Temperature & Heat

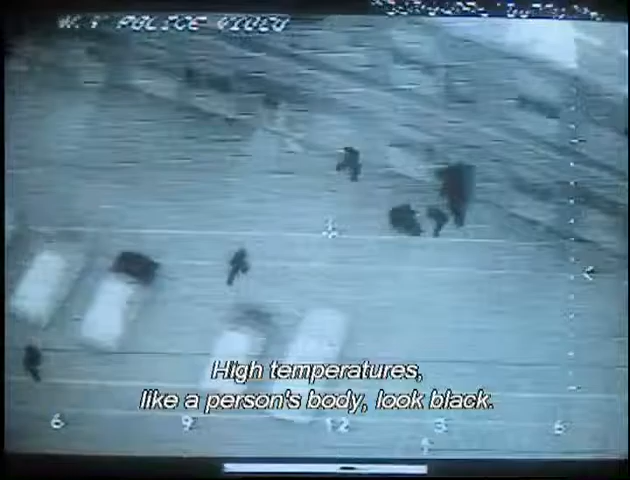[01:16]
High temperatures, like a person's body, look black The cooler surroundings are shades of grey We've got two suspects out at the moment
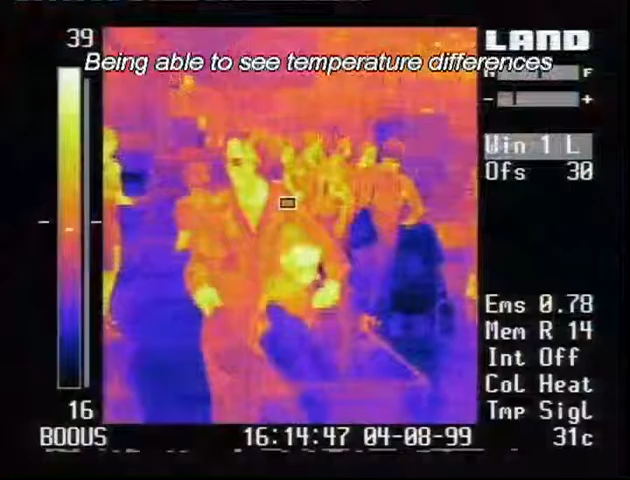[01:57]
Being able to see temperature differences makes an ordinary supermarket look completely different
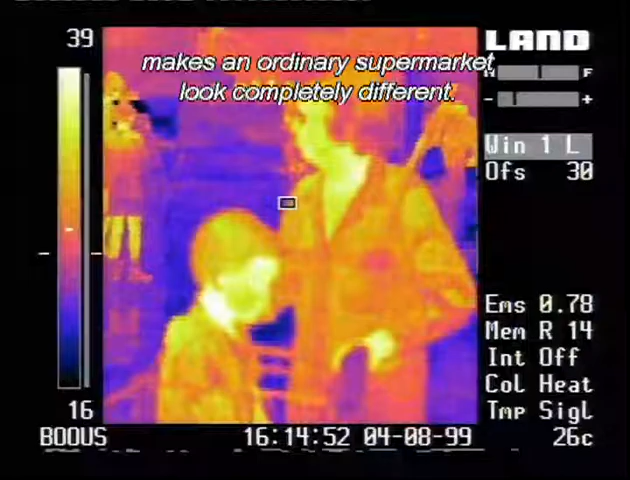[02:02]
This camera produces a computerised image that makes hot things
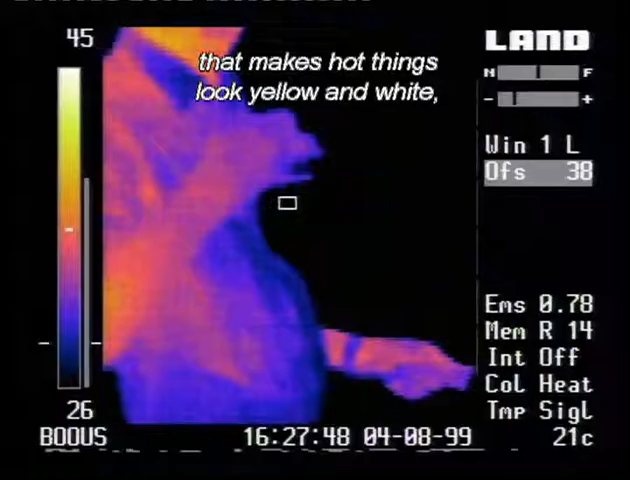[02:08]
look yellow and white Cold things look blue or black
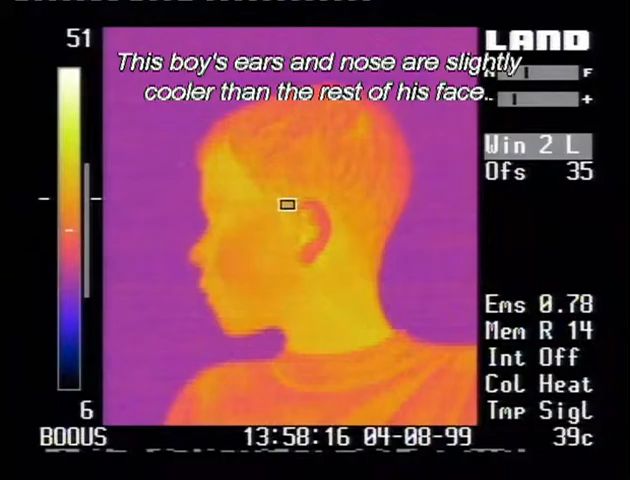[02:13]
On screen: spot 39°C
This boy's ears and nose are slightly cooler than the rest of his face
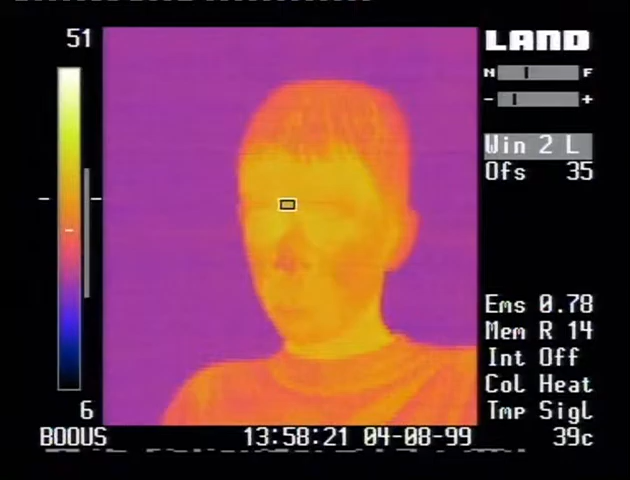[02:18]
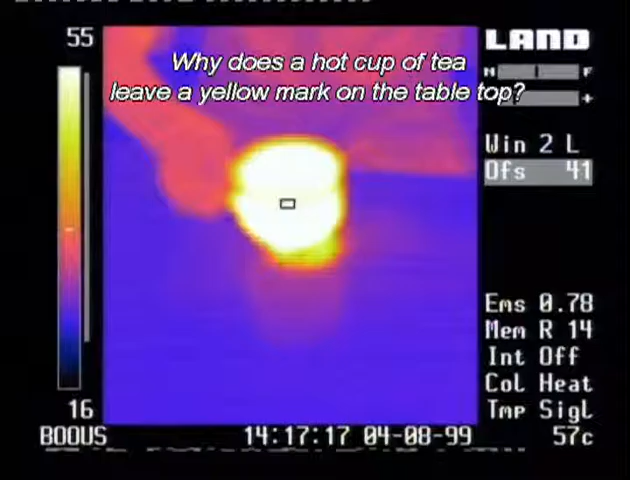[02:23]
On screen: spot 57°C
Why does a hot cup of tea leave a yellow mark on the table top?
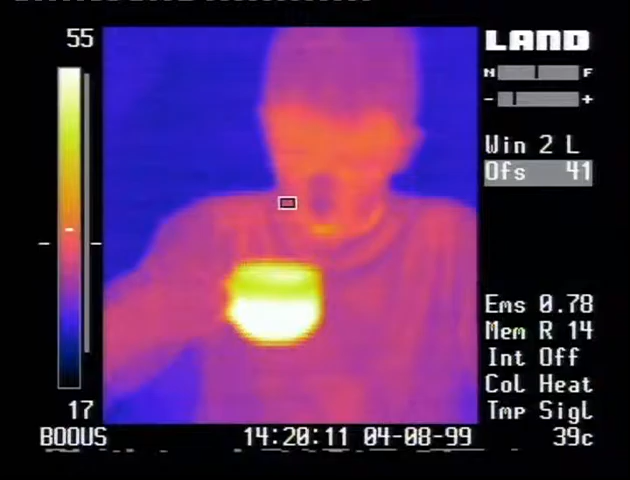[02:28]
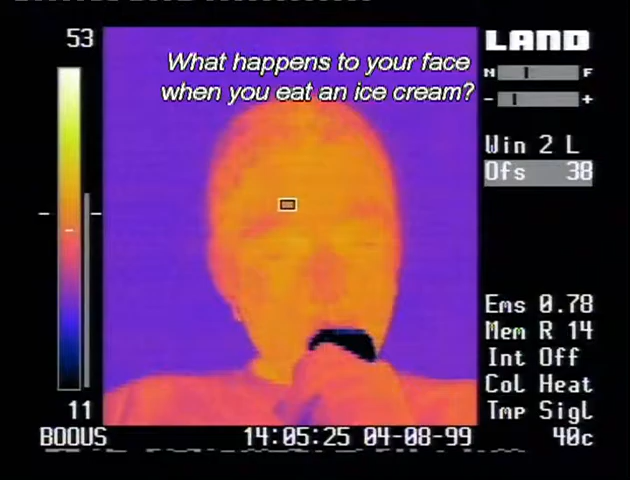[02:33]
What happens to your face when you eat an ice cream?
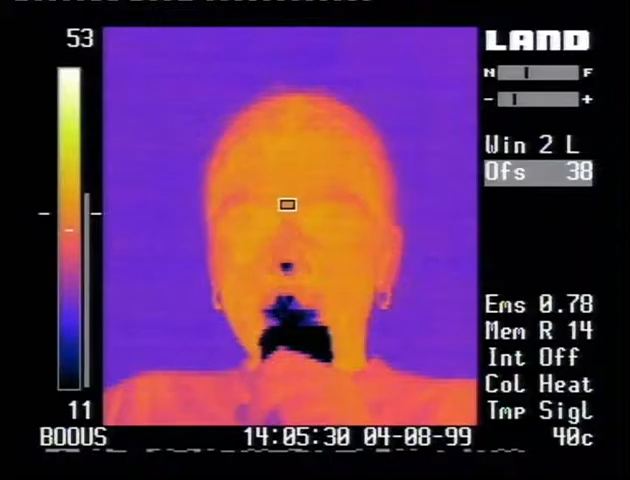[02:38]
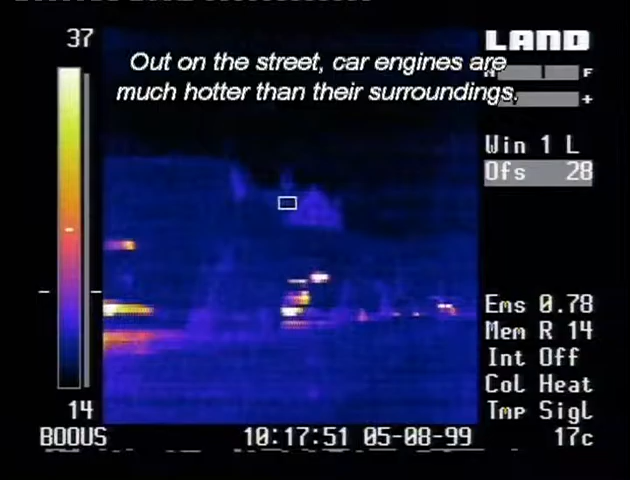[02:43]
Out on the street, car engines are much hotter than their surroundings
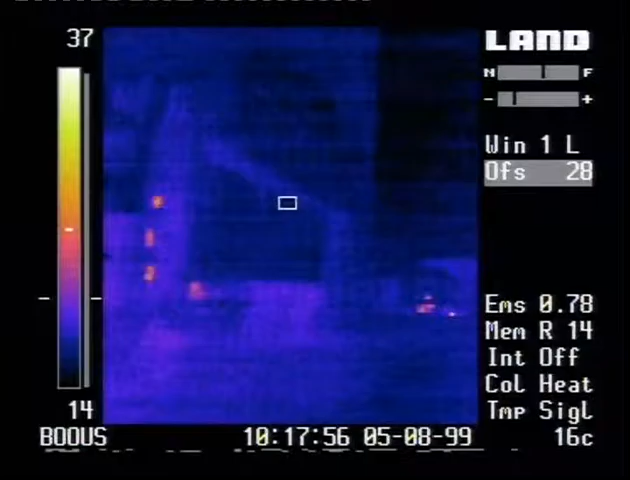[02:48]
Warm hands on a cool wall can also leave their mark
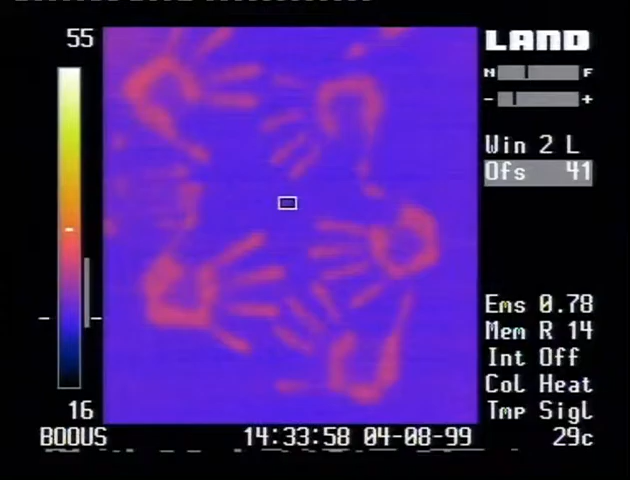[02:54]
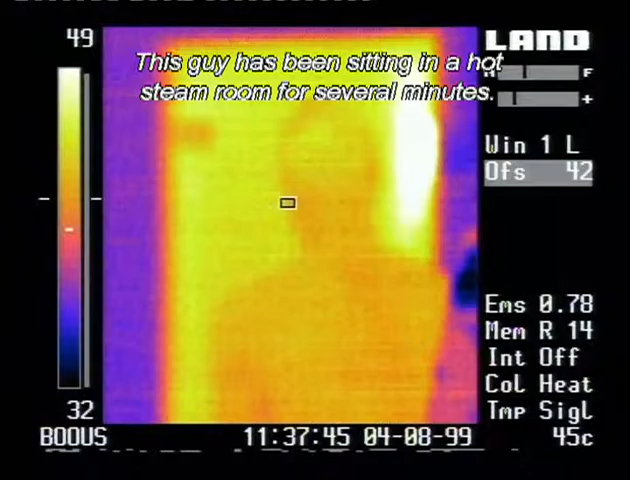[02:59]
This guy has been sitting in a hot steam room for several minutes What's going to happen when he steps into a cold shower?
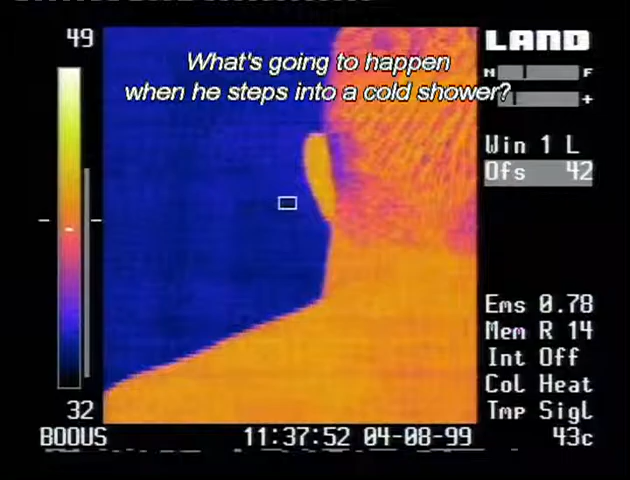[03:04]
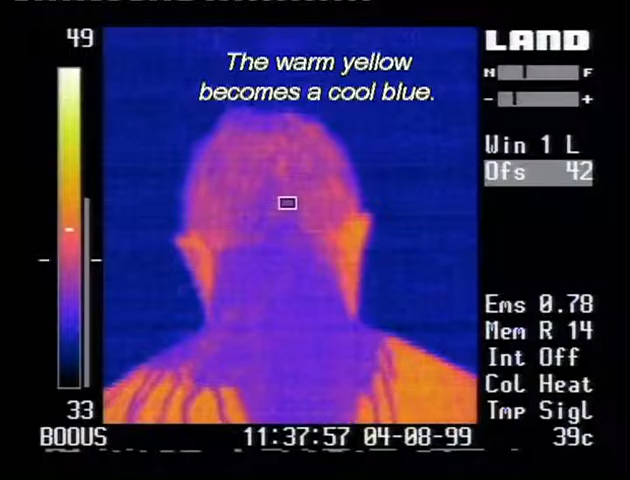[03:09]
On screen: spot 39°C
The warm yellow becomes a cool blue